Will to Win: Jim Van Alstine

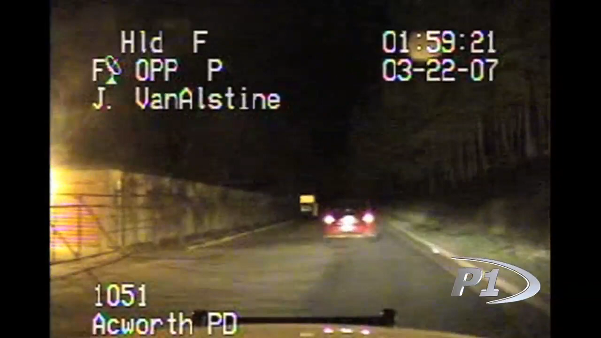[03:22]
and Northridge was a small back street behind a shopping center on Baker Road. And we drove up through there and actually activated the blue lights, and the vehicle continued,